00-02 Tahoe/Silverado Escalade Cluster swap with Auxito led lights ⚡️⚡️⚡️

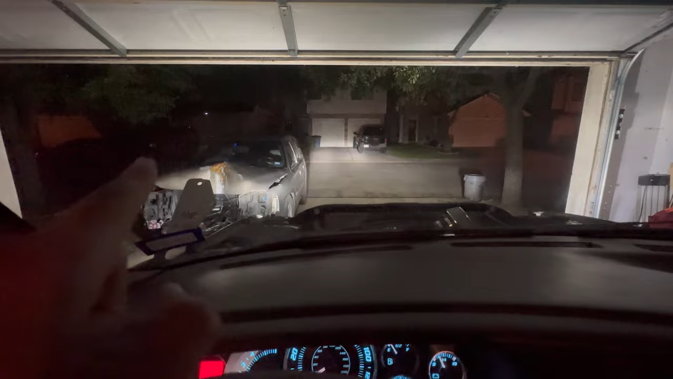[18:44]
And it goes wider and, like, taller. I guess, like, it's all around, like, further out. Everything is, like, brighter. Let me see if it'll pick up again. So there again.
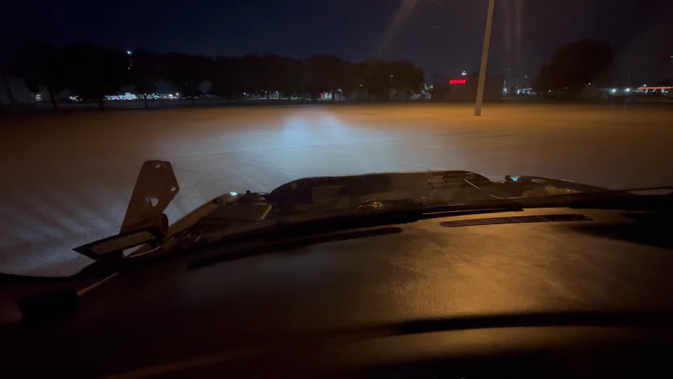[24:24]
Now the actual portal lights are matching with the headlights. You know they're way brighter now. Which is good. Cause those halogens were not bright at all.